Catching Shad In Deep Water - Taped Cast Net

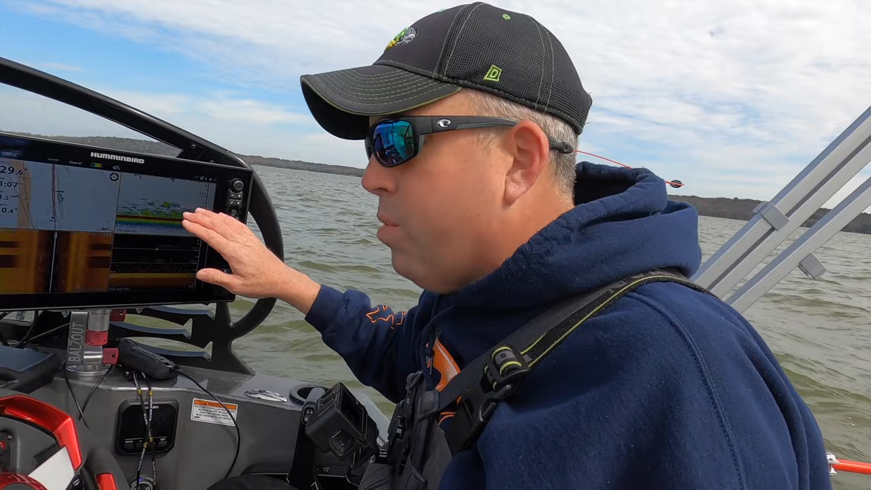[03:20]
real thick, but I'm gonna throw here real quick, see if I can't pull a few up. I don't need a whole bunch, so let me get the net thrown real quick, see if I can't catch some shad.
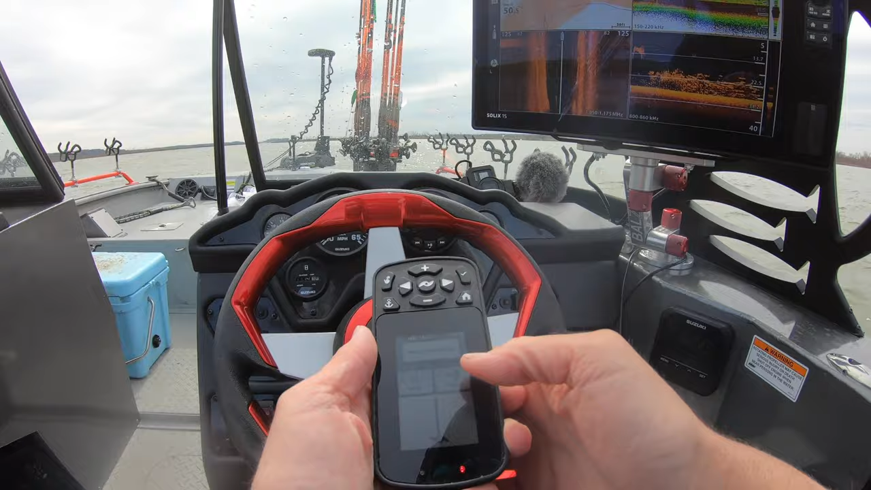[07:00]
So there's some right there. They're pretty thick.
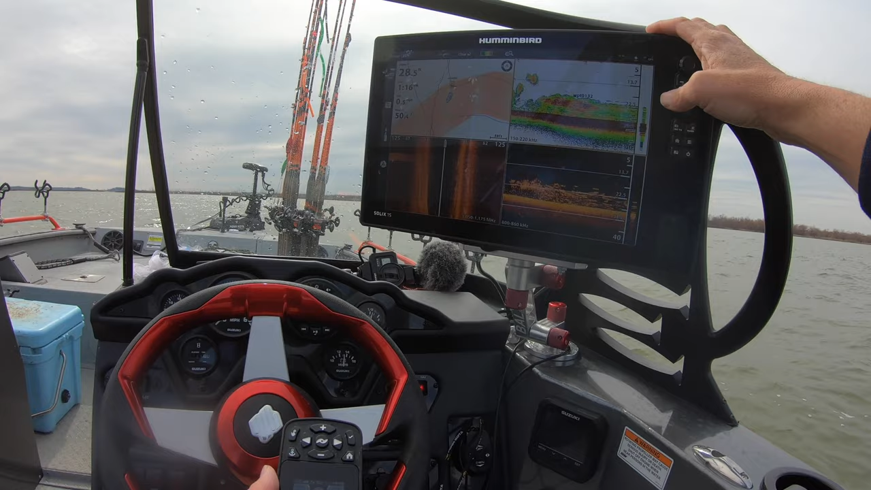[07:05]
Some little shad down there, but it looks like there may be some bigger one too, and this is kind of tucked out of the wind,
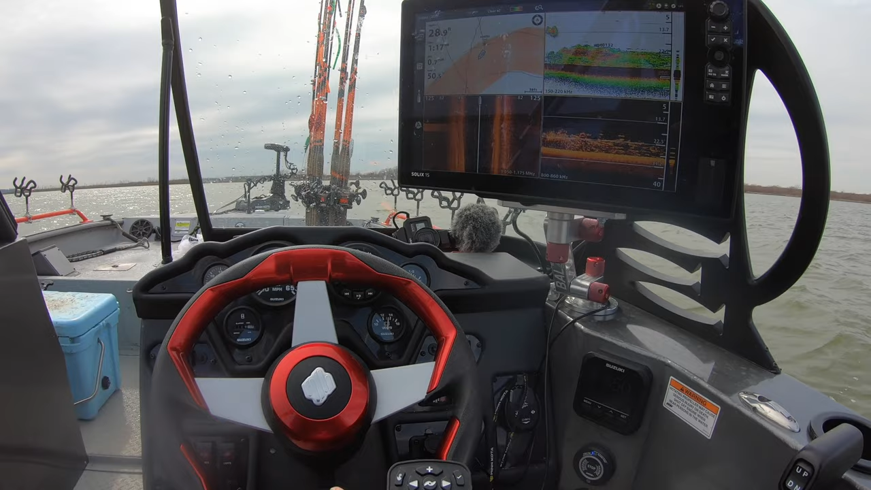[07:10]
so I just dropped a waypoint on there, and I'm gonna go ahead and try to throw right there. I'm not gonna throw very many more times because I just don't have a lot of time. May just have to use what I have. I'd like to have some bigger shad, but
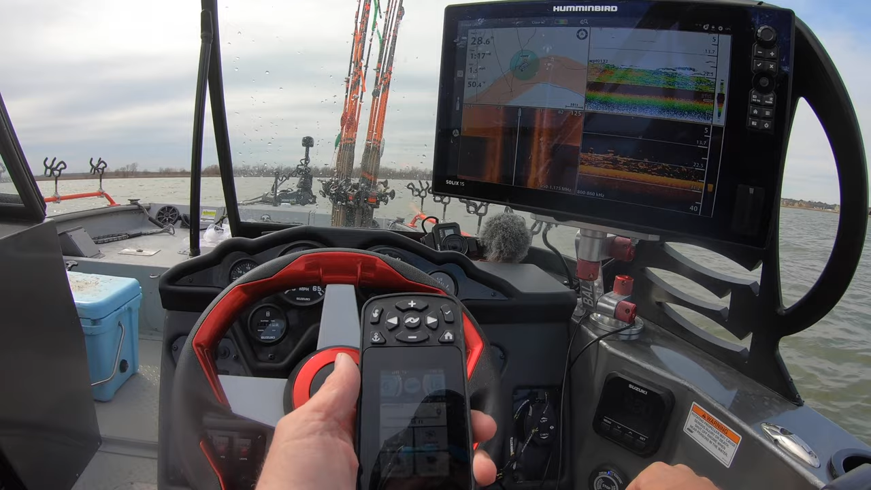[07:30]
being on a time crunch doesn't really help.
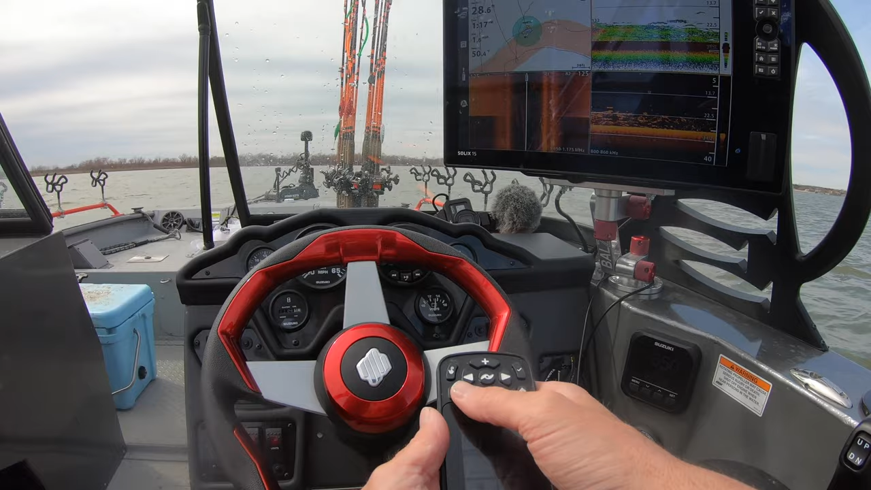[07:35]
I may just take these smaller ones and go up in the shallower water. So I'm going to spot lock right there where I found those bait.